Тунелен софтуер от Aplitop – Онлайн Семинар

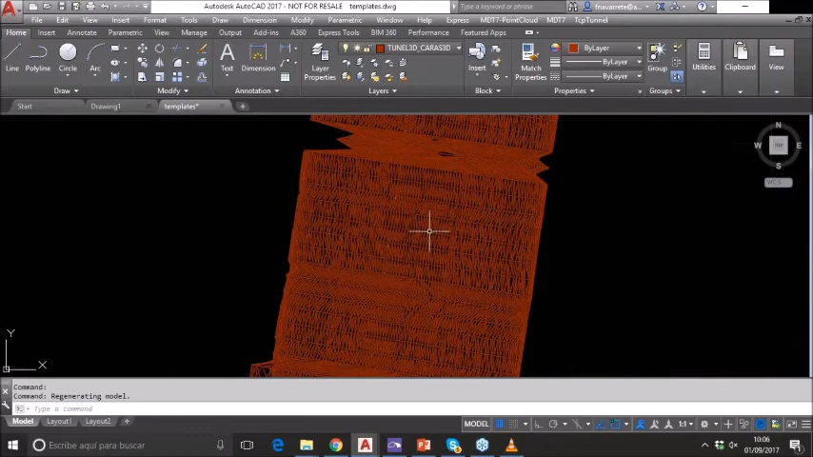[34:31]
is a real project. Okay, so now we can make the 3D tunnel traveling.
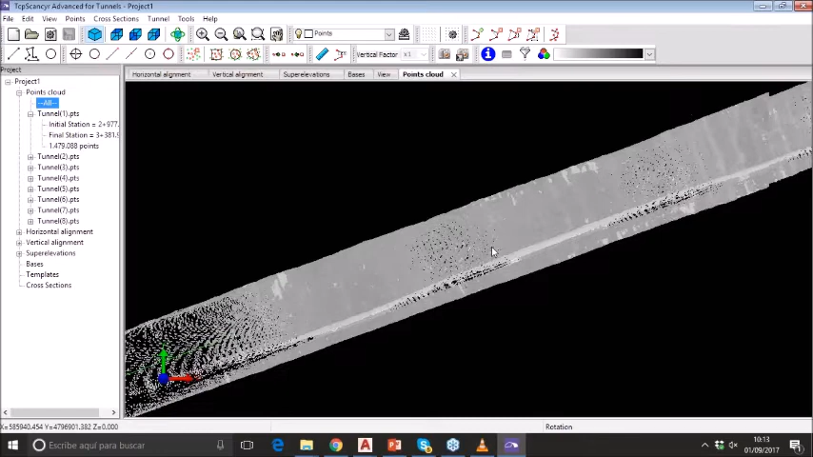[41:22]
We have a number of tools for viewing the cross section in top view, front view, and right view. And the most interesting is that you can switch
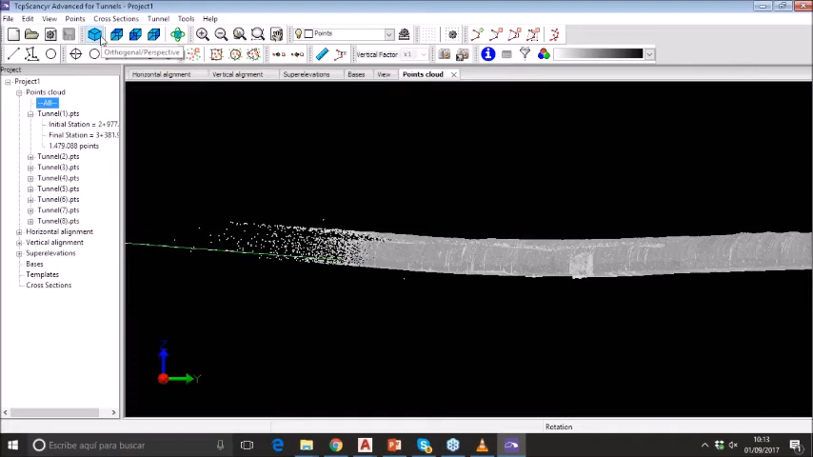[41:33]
between orthogonal or perspective mode, so you can fly through the tunnel
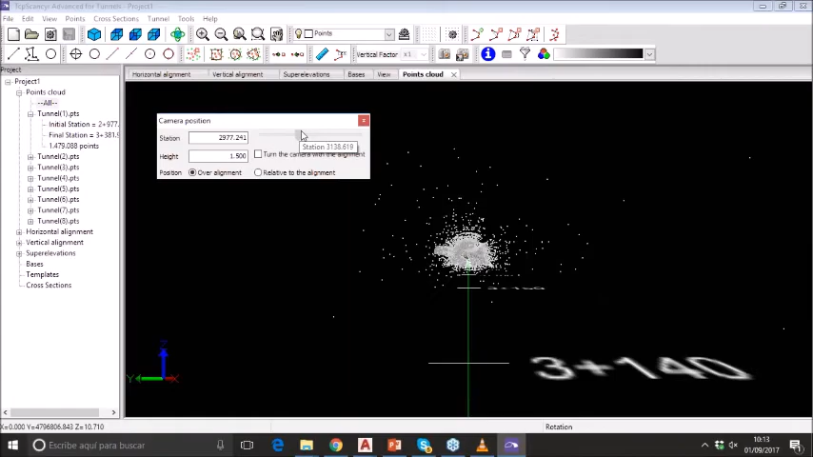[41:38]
and see the point cloud. You can also change the size of every point so that you can get more realistic sensation,
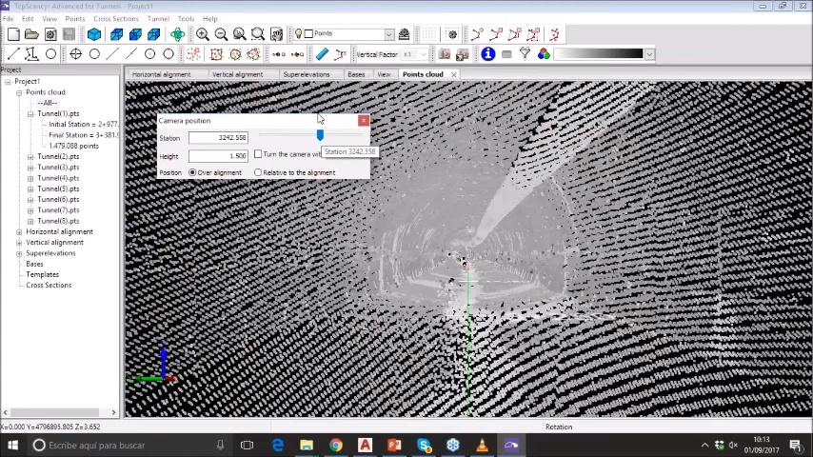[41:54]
or you can restore to minimum so that every point is a pixel.
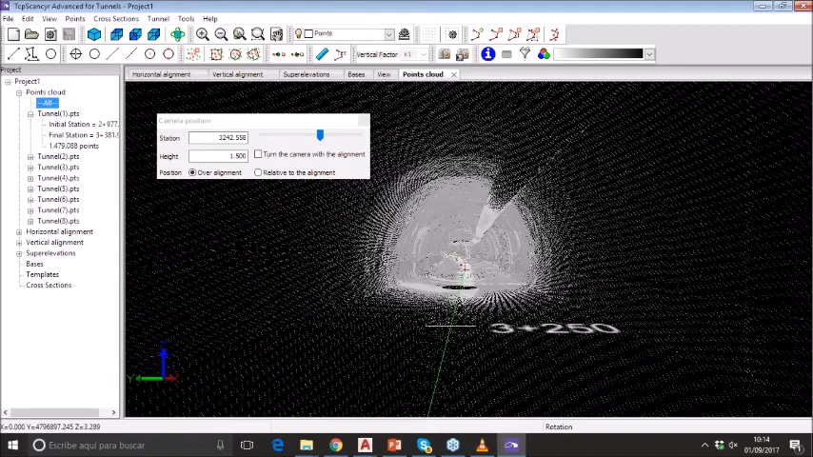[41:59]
Now let's
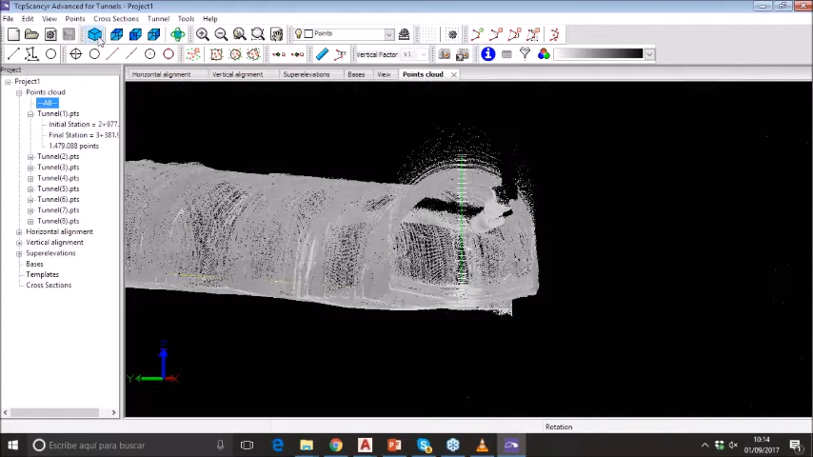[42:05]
go back to the orthogonal mode, and we are going to
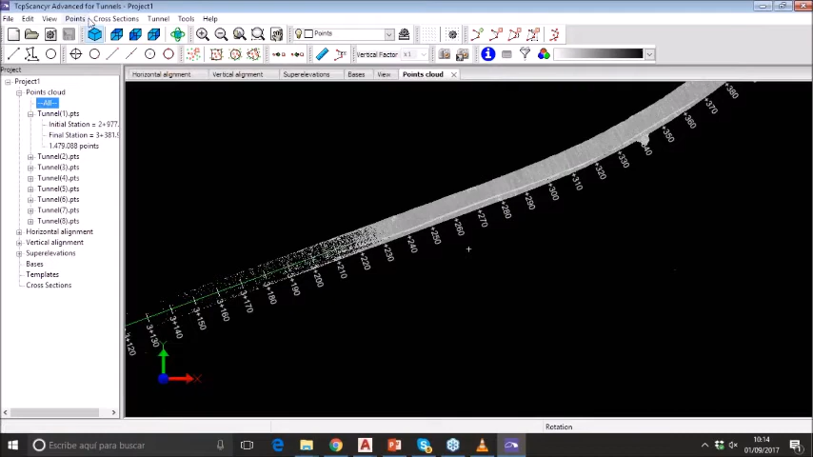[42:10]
speak about filters. We can show manual filter so that if we can remove some points based on, for instance,
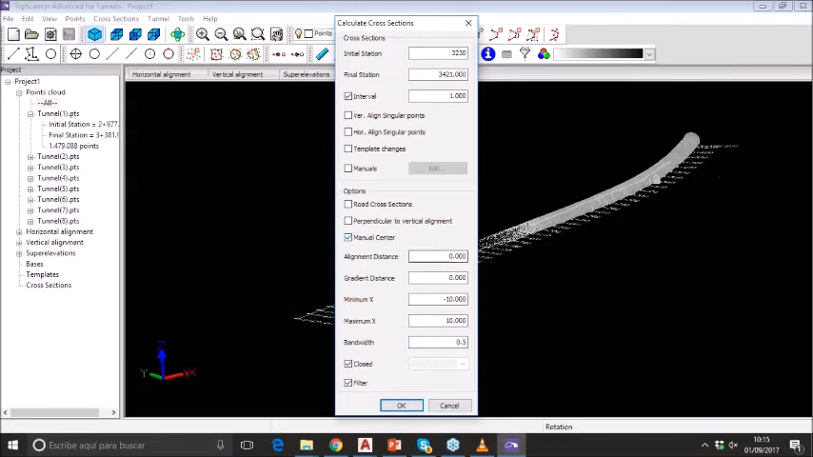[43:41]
and the bandwidth is about half meter left and half meter to the right of the cross section. And in this case, I'm going to apply a manual center in order to calculate better the cross sections. You will see that it's a very quick process.
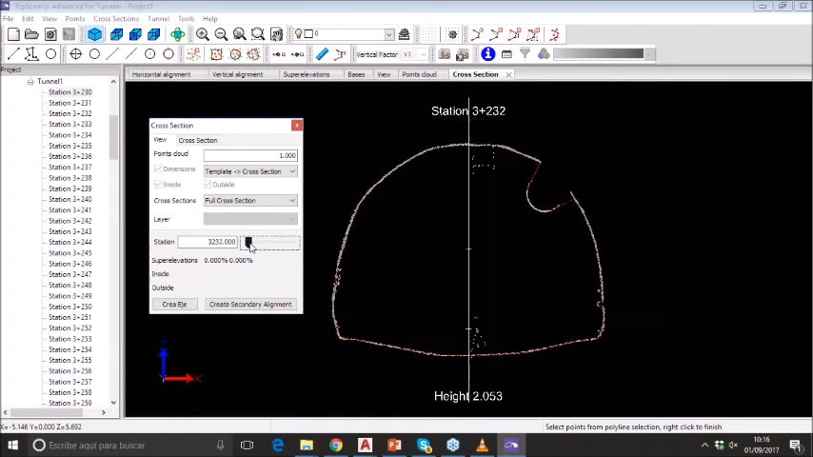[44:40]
cross section, but for instance, if we can see this in 3D,
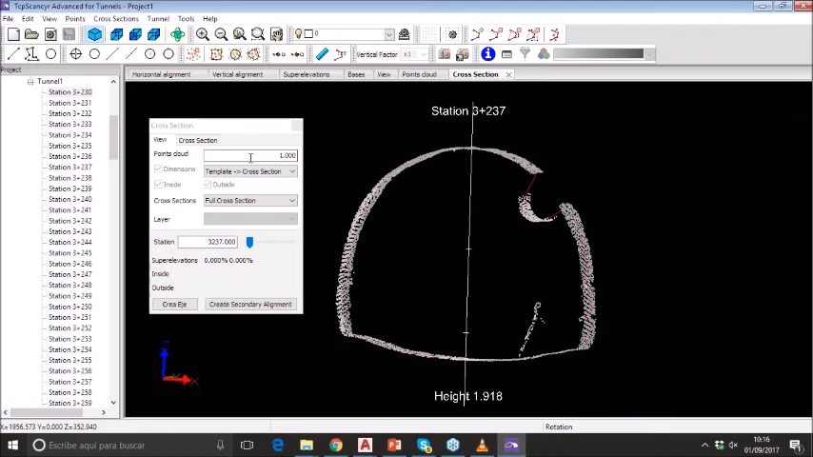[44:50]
for instance, instead of giving 1 meter, we can see, for instance, 5 meters, and
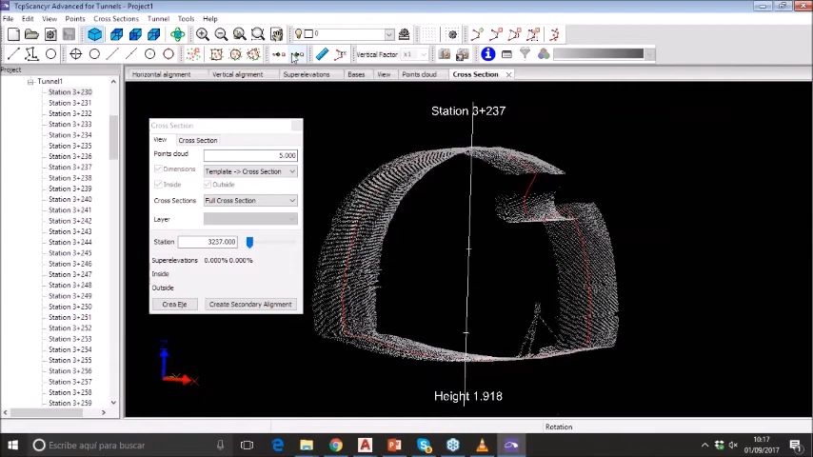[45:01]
we can remove all points in 10 meters, 5 meters to every side,
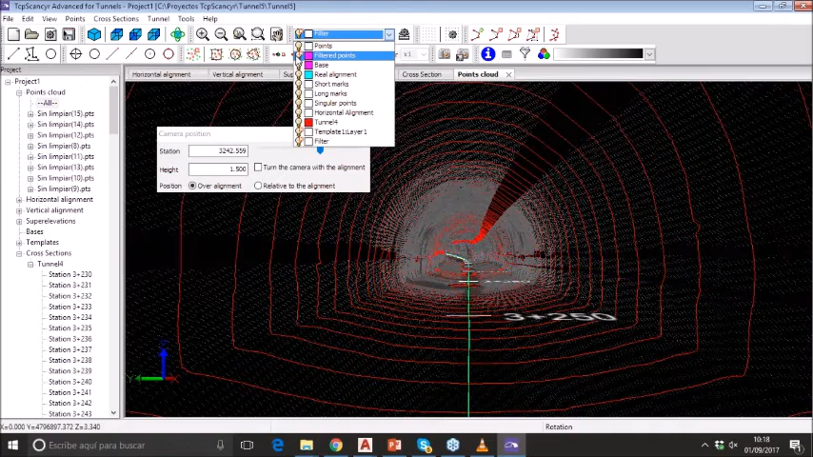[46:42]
Of course, you can hide this layer so that you can see now the clean point cloud and the cross sections.